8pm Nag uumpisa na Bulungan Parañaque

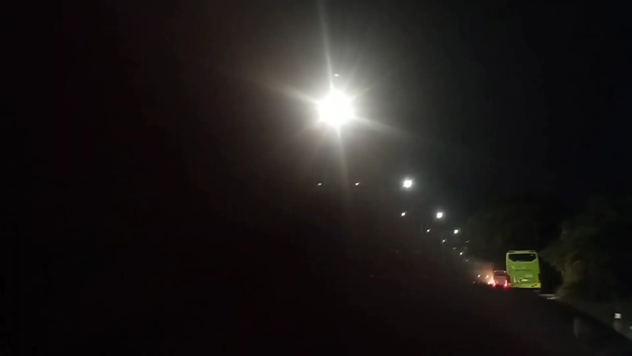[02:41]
ay mag-away. Ayan guys, oh, this way to Las Piñas. Ito po ang way papuntang Bulungan.
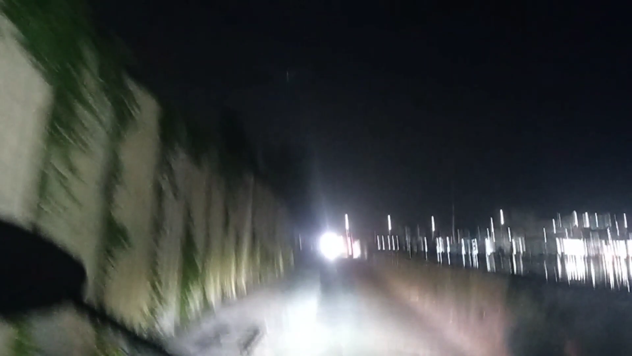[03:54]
Kaya huwag po kayong makalangan pumasok. Two way po ito naman po. Ayun, may mga salubong tayo mga motor. Two way po ito.